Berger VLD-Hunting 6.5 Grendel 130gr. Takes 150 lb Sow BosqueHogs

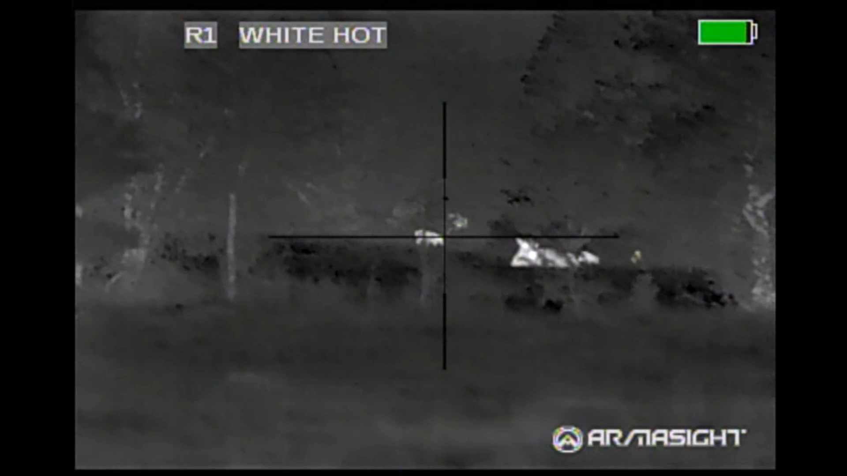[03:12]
So the burger bullet really did its job. Here's a recap slow motion view of the action.
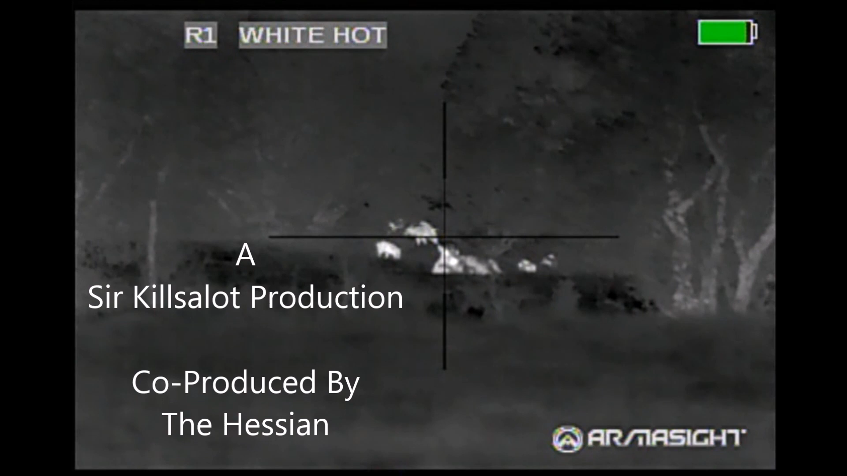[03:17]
Watching the sow as it passes behind the cow, passes behind some foliage.
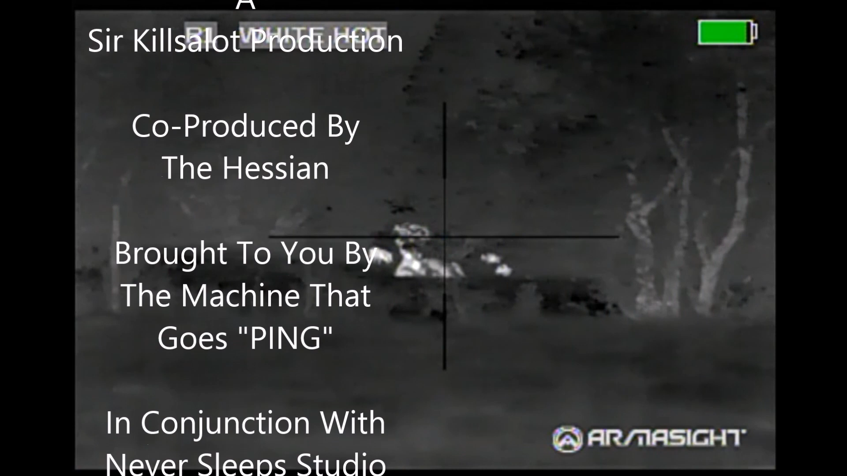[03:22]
Notice the piglets around it. I wait for it to emerge.
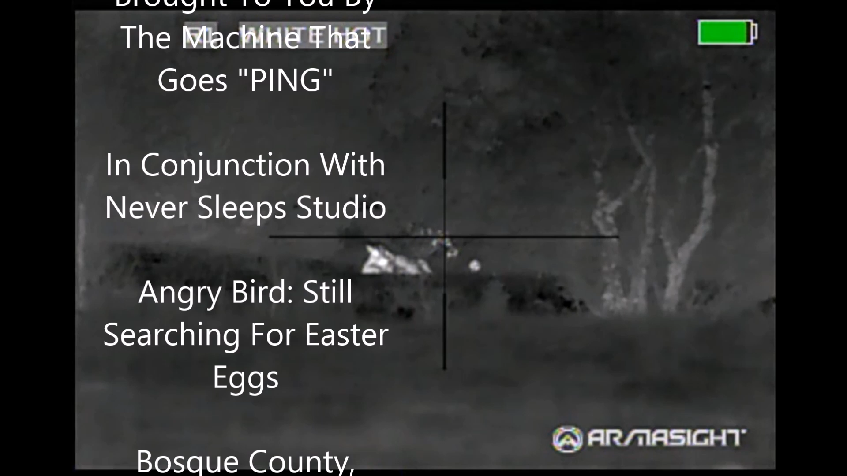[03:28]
Make sure that she's well clear of the cow before I take the shot.
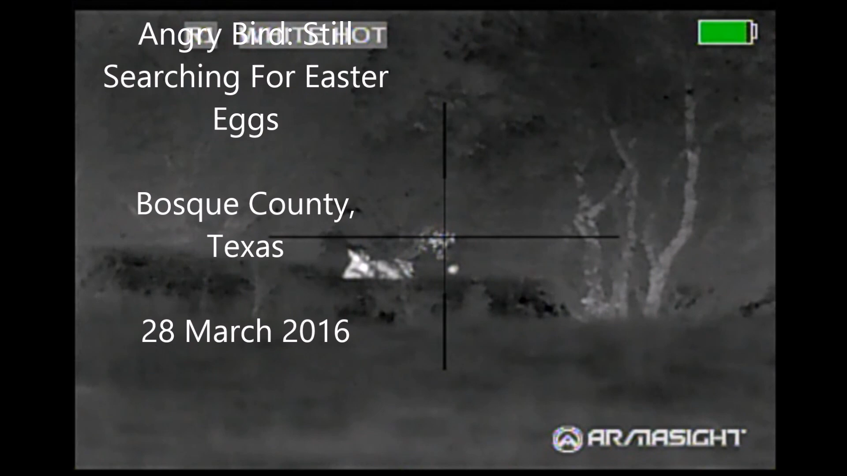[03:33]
And she goes down in place.